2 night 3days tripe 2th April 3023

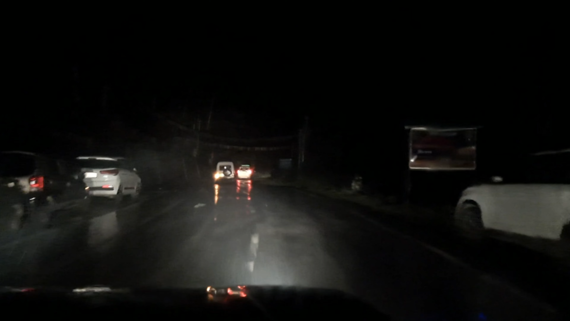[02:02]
यहाँ आप लोग का एंट्री होगा, हर बंदे हर गाड़ी का चेकिंग होता है, और यहाँ से आगे आप लोग पानी का बोतल ले जाना नहीं देते क्योंकि अंधेरा हो चुका है।
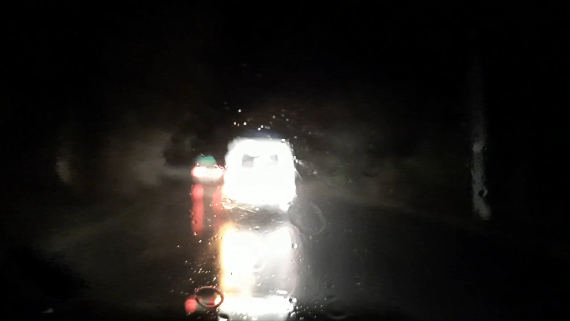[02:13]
हम लोग दोपहर पे निकला था गैंगटॉक से, आप लोग जितना जल्दी गैंगटॉक से निकलेगा उतना ही आप लोग को आसान होगा सफ़र करना।
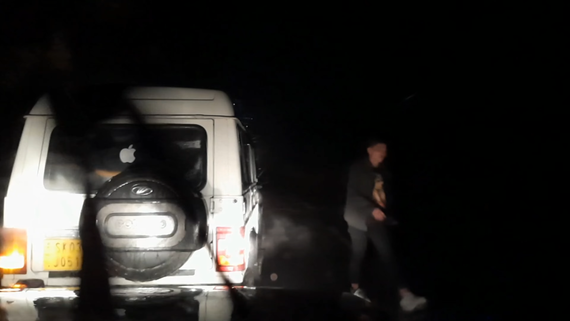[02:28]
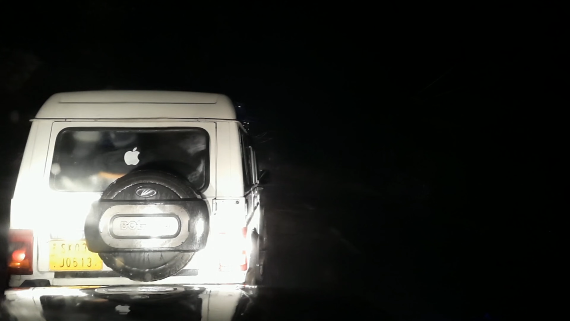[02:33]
भाई रात का टाइम था, बारिश भी हो रहा था तेज से, ऊपर से एक पत्थर गिर के आया मेरा ये आगे वाला गाड़ी का आगे पत्थर पर, और पत्थर के ऊपर मेरा दोस्त का गाड़ी भी चढ़ गया।